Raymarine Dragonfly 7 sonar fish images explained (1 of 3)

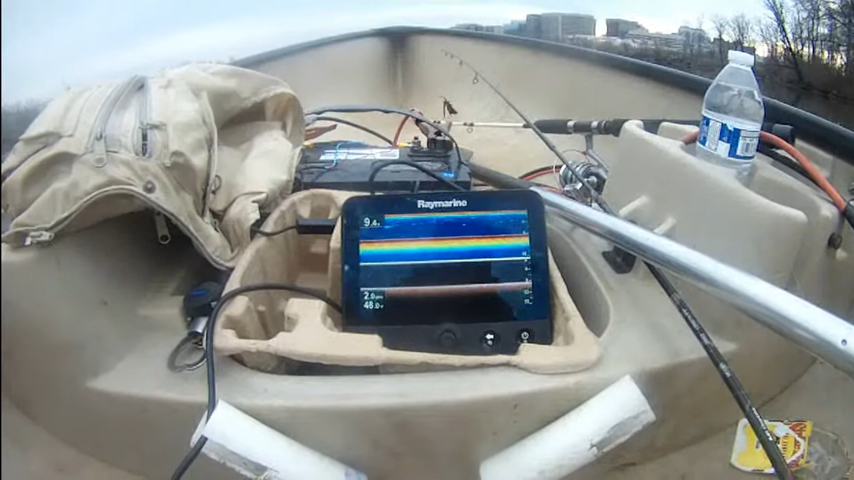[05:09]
The water temperature is still 48 degrees. I'm using my my fifth gear. So I'm going at a 3.2 mile per hour right now, pretty fast.
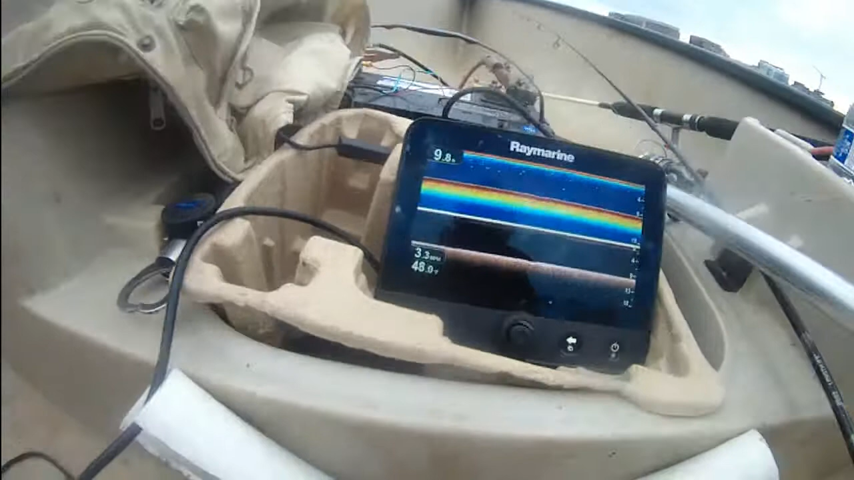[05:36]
This water temperature, I'm at the 9.8 feet deep water, 10 feet.
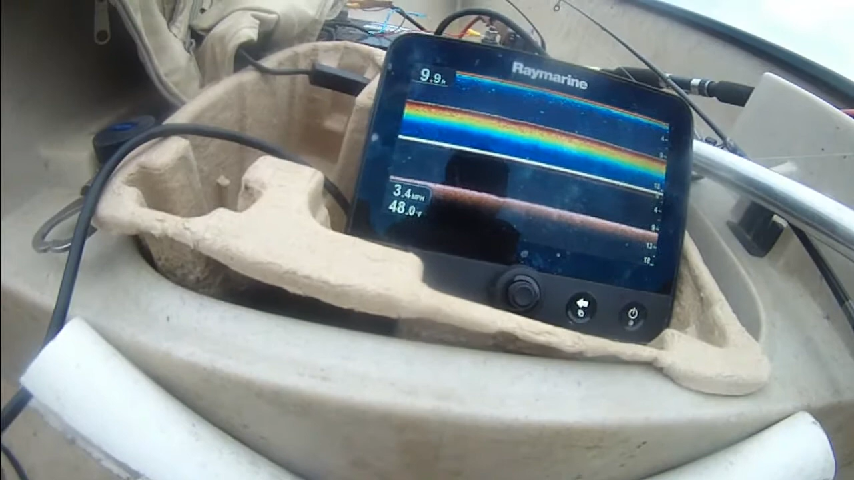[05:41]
On screen: water 48.0°F, speed 3.4 mph
This is probably the deepest lake.
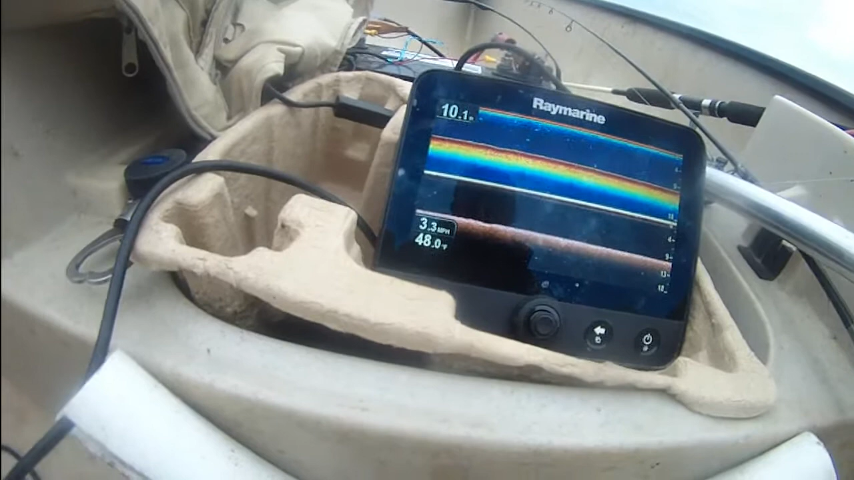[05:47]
You can see it's pretty shallow. There's no drop off.
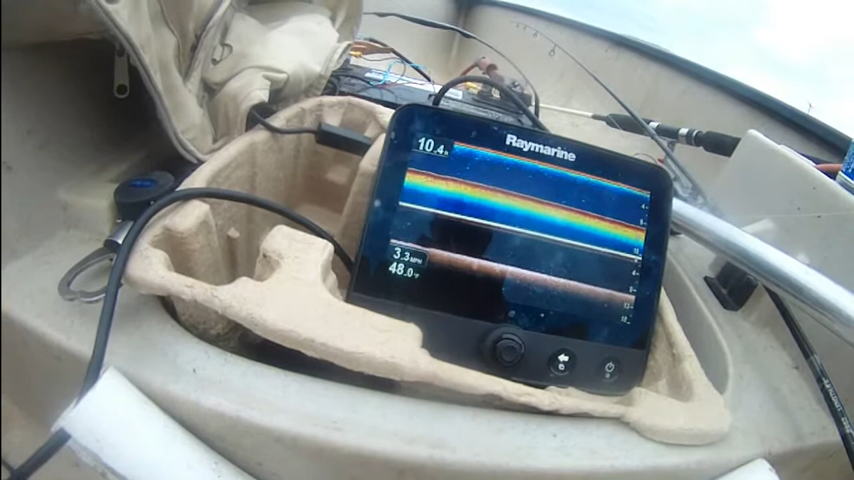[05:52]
On screen: speed 3.3 mph
I'm looking for that drop off, big drop off. I think it's here somewhere.
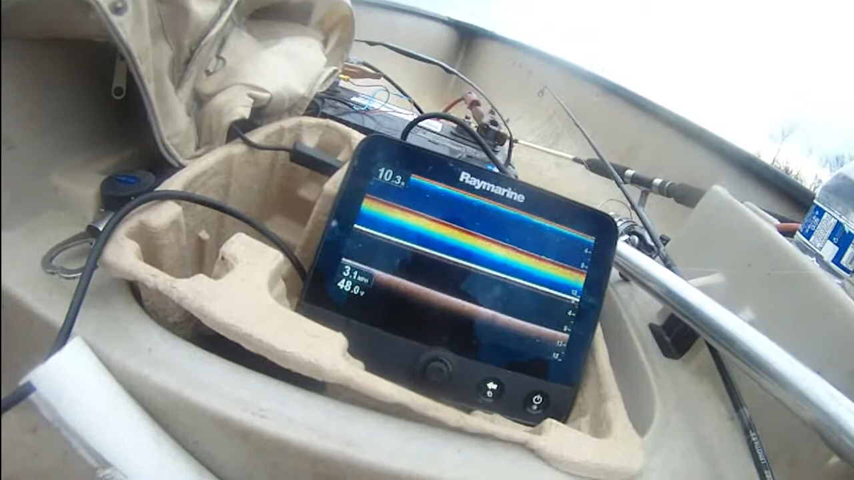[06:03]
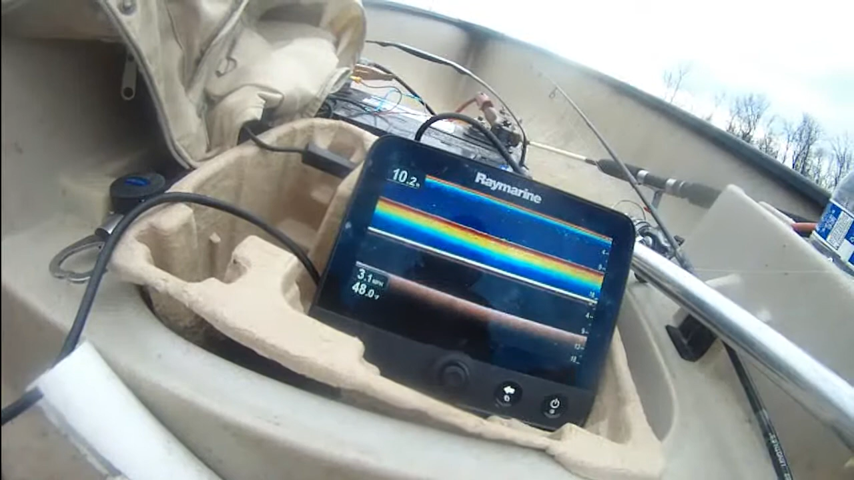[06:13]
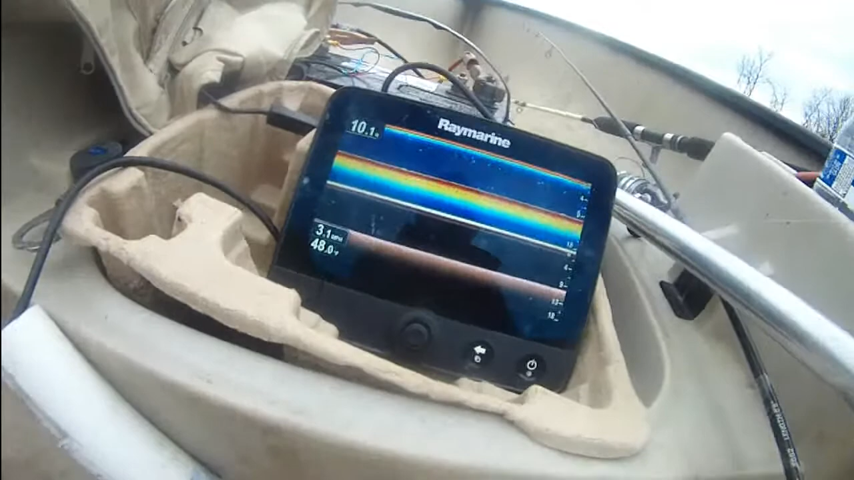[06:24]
See some fish here, I think.
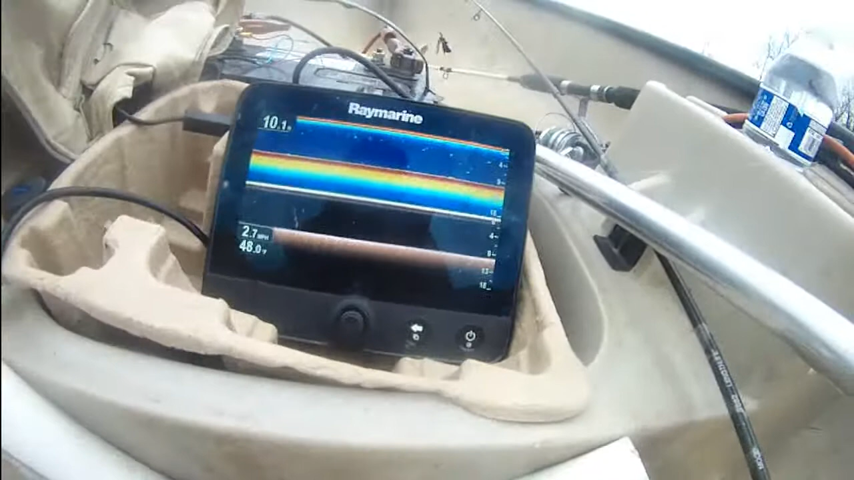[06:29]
On screen: water 48.0°F, speed 2.7 mph
We can zoom in. Zoom in the water column to see that.
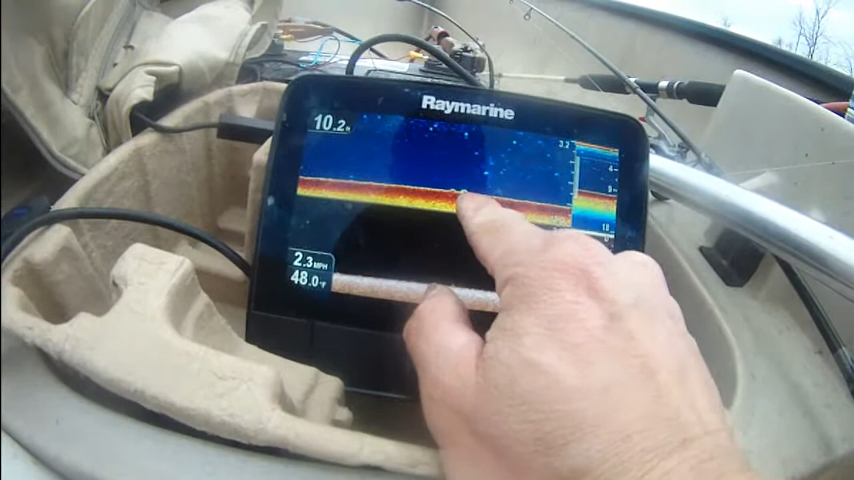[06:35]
On screen: depth 10.2 ft, water 48.0°F, speed 2.3 mph
You can see there's fish there. Those two are fish. Ah, here's one.
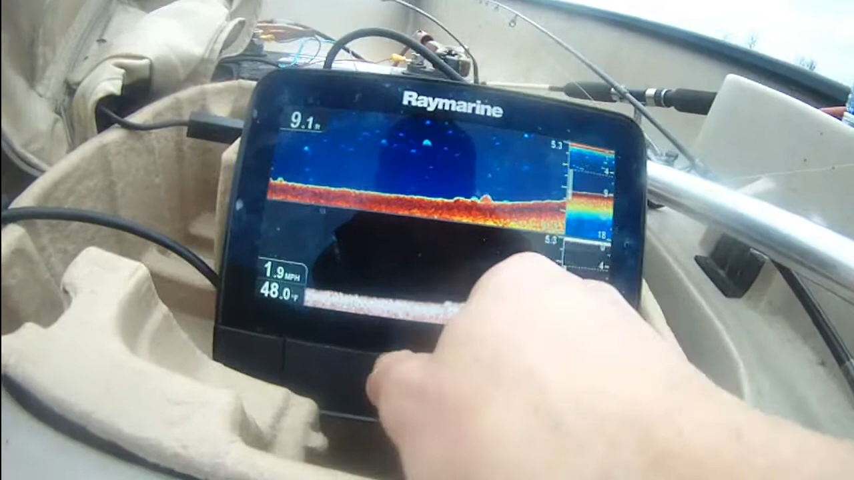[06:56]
On screen: water 48.0°F, speed 1.9 mph
That one is a fish, or a turtle.
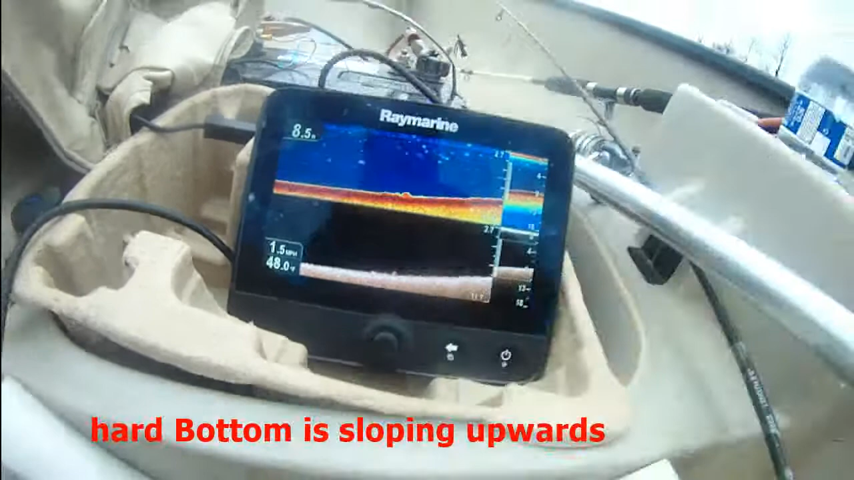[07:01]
Yeah, so it's getting shallow here.